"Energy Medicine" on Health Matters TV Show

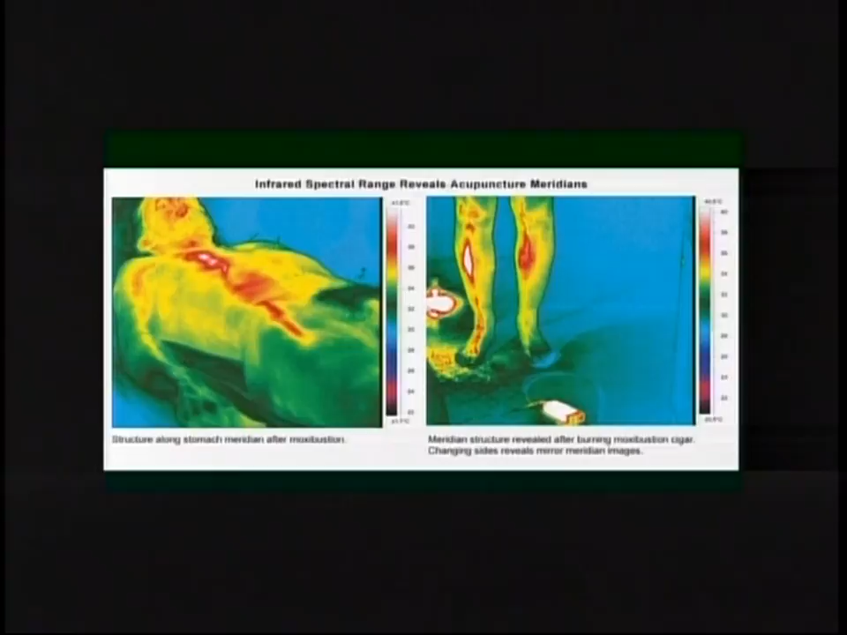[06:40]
So this was the first research actually to prove mm-hmm. beyond any scientific guessing that meridians are specific and real structures in the body where energy or qi moves through. This is so fascinating because how did, I mean, Chinese medicine is at least 5,000 years old.